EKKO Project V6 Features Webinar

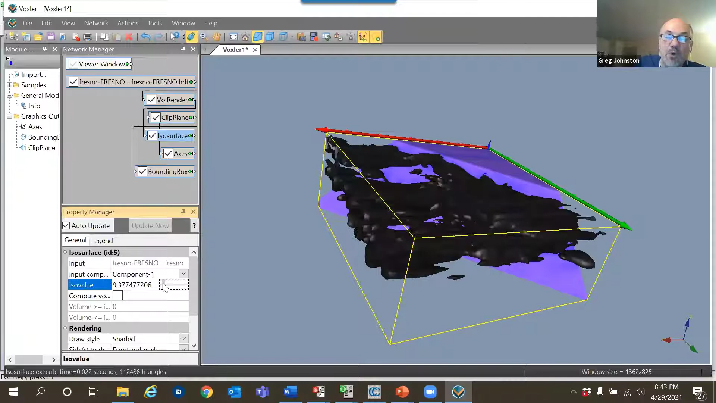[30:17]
If I go to a very small value, I'm going to see a whole bunch of things in the, in the data cube that have that value.
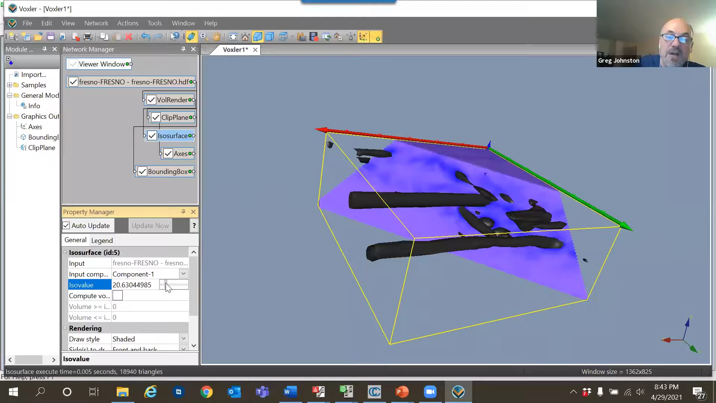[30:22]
But as I go to the higher amounts, there's not as much data that has a higher high amplitudes and the pipes are those.
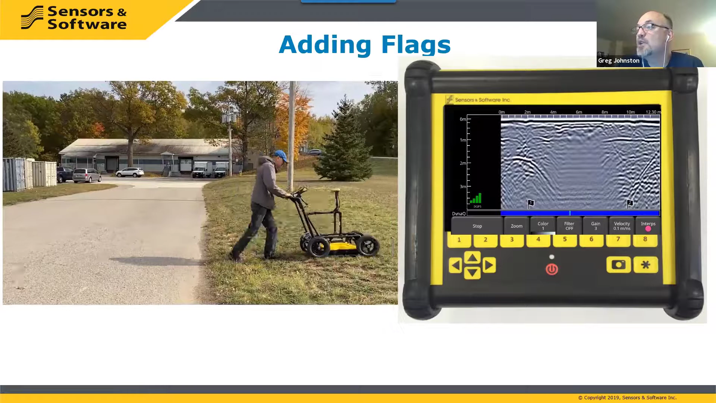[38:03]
Flags are added to GPR data in the field by pressing the star button on the data logger. They can also be added in echo project during post-processing. The idea is to mark the position of surface features or objects in the GPR data to assist with data interpretation or positioning.
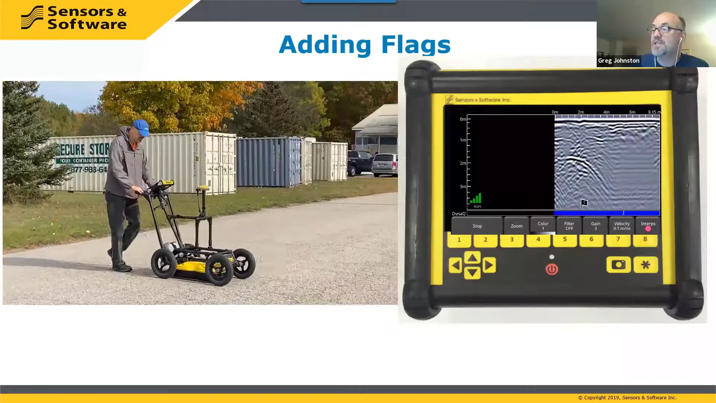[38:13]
An example is shown in this video. Here we're flagging the position where the GPR system moves from one type of
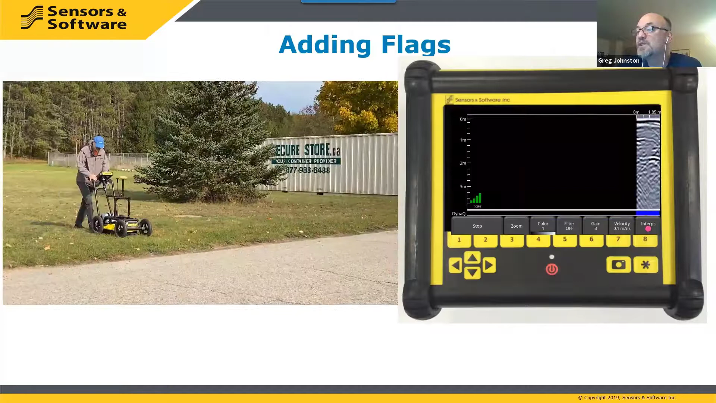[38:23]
surface material to a different type. In this case, we're going from grass to pavement and then from pavement onto grass. Because surface materials can affect the GPR response and ultimately impact the interpretation of the data. And you see in this example that the subsurface penetration depth and responses are very different between the flags when the GPR system is on the asphalt.
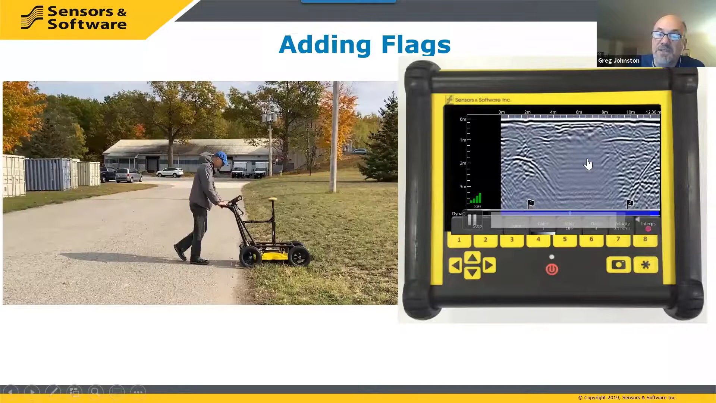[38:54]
There's a change in the penetration depth when you're on top of the asphalt for whatever reason.
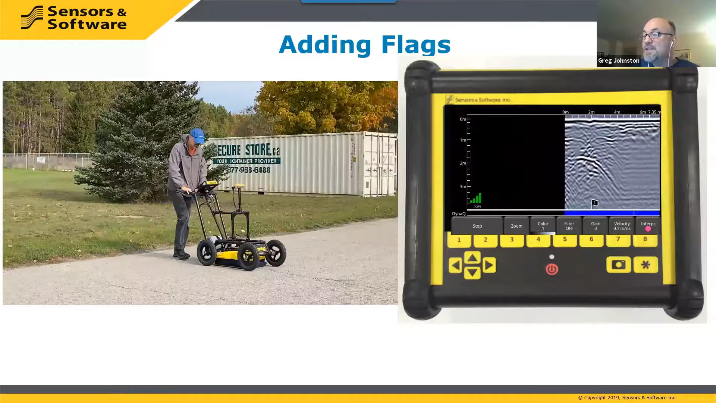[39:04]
Now this is useful information for the data interpreter who may not be the one who collected the data.
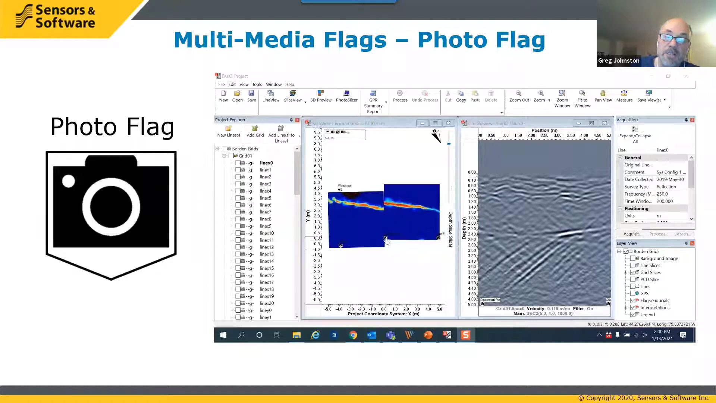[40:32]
picture of the flag and it will open the multimedia associated with it. In this case a photograph. So they they click on this and say okay why did whoever collected the data associated this photo oh they took a photo of the spot where they were collecting the data.
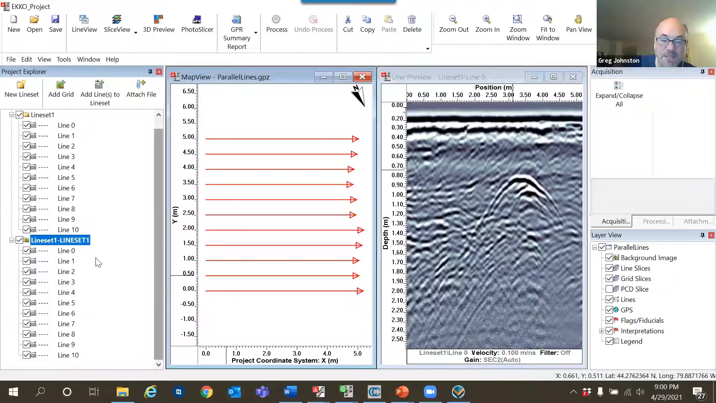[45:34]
And these are actually a grid. And so I would be able to take this into slice view and slice view grid and turn it into depth slices. Which hopefully you understand that process. So I'm not going to do that right now. Okay.